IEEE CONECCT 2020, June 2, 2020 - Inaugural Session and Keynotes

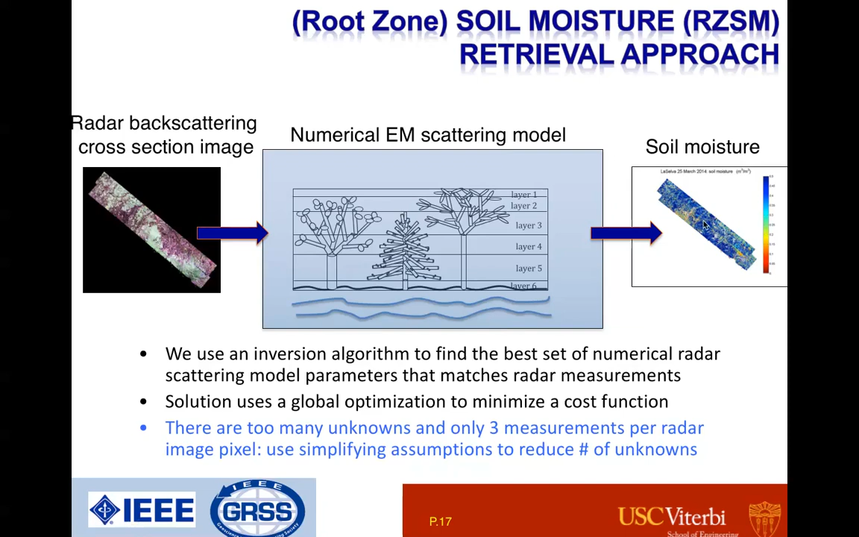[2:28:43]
And the maps of soil moisture that we have produced are, I'll show you in some of the upcoming slides, it's not just the surface, but we also can retrieve the soil moisture down to many tens of centimeters below the surface. So again, another cartoon just to show how we model our areas of interest.
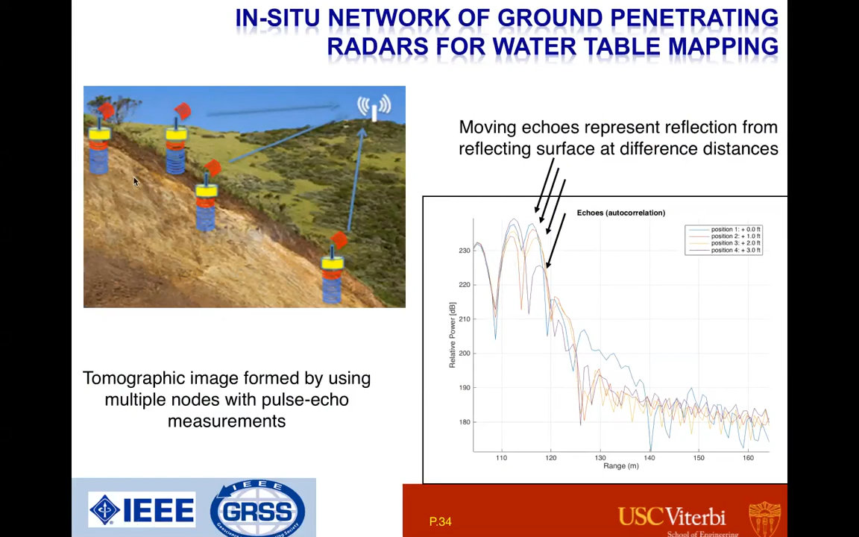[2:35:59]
So this is just kind of a cartoon version of our system that we can deploy networks of these sensors so that we can map tomographically the water table below the surface. Which leads me to this kind of one of my final charts, which is that we are extending the network of in situ sensors for groundwater to low flying airplanes, or in this case, drones or UAVs, which ultimately what we're working on right now is to deploy our small radar sensors on these drones and fly them in formation and